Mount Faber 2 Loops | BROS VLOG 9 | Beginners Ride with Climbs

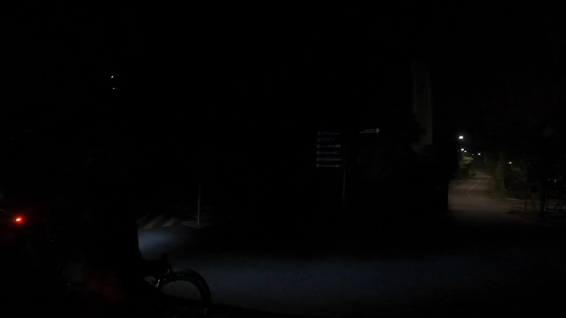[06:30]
Hindi kita, madilim eh. Canopy walk. Ang okay lang sana kung kunyari.